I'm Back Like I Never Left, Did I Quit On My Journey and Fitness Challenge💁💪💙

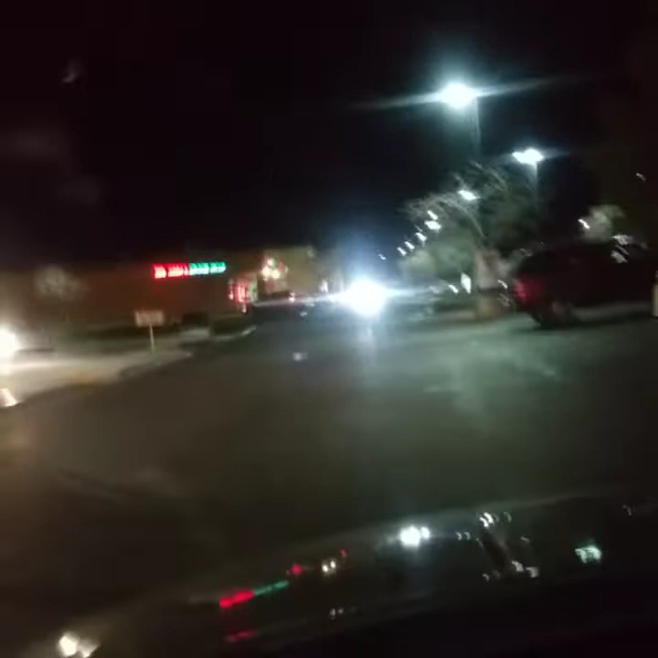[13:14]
Ooh, yes, happy Valentine's. Yep. My mommy too. Yeah. So there goes the Chinese. Yeah, right there. It's called Dragon Garden. So Dragon Garden.